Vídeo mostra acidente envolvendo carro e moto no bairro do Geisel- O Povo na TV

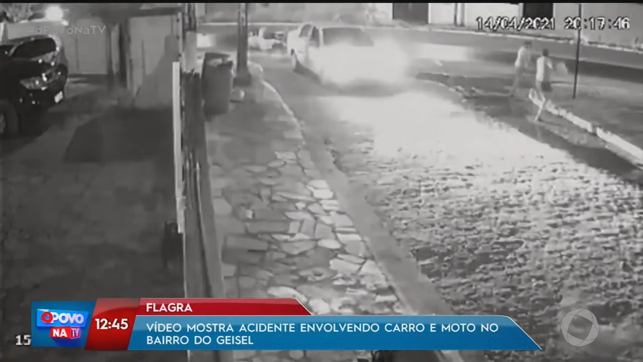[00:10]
Eita, você tá vendo nas imagens aí, lá no bairro do Geisel A colisão aconteceu na principal do bairro e as imagens do motorista do automóvel É, não espera pra entrar né? Ó, a motocicleta, mas na verdade quem tá fazendo a conversão aí é o carro No meu entender aí, quem tá errado é o carro aí O carro é quem tá errado aí ó Ele só fez ó,